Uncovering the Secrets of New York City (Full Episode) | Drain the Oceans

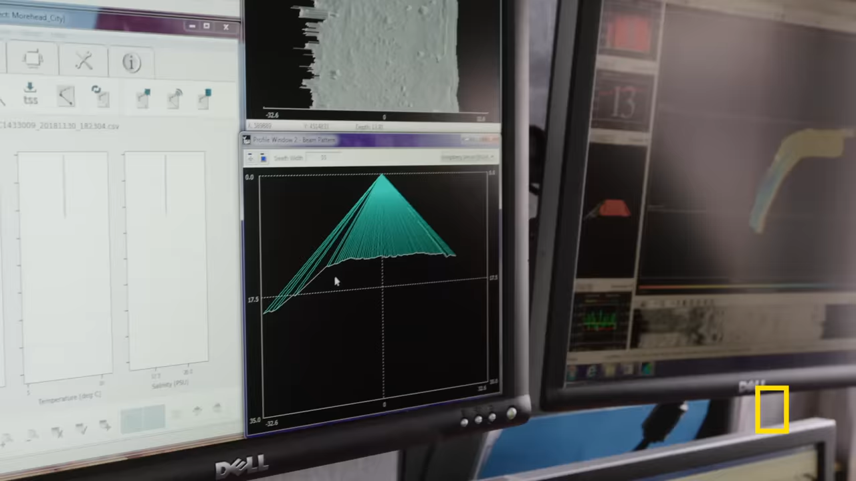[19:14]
using the 3D multi-beam data and the latest computer
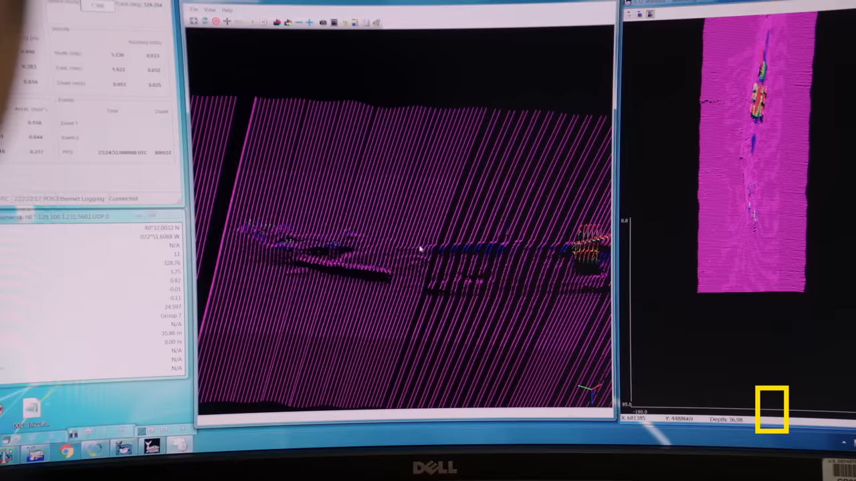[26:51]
Based upon this detailed three-dimensional data we can bring the Oregon,
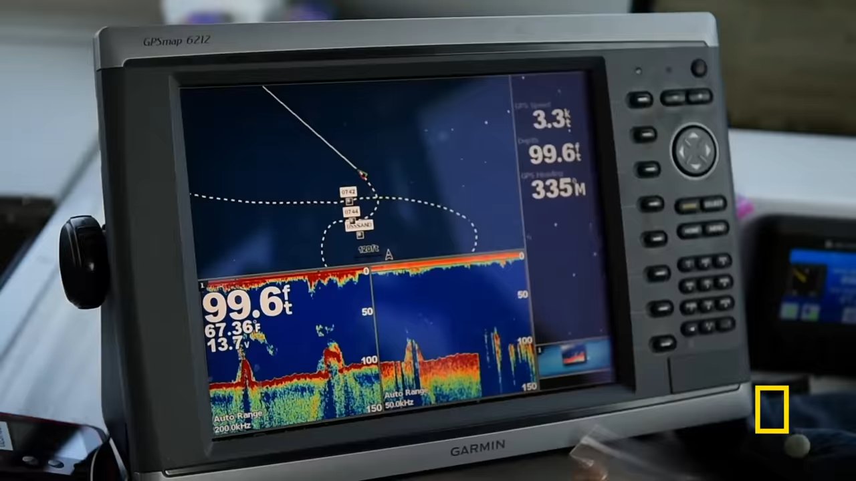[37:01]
On screen: depth 99.6 ft, water 67.36°F
remote sensing data Combining this new data with the latest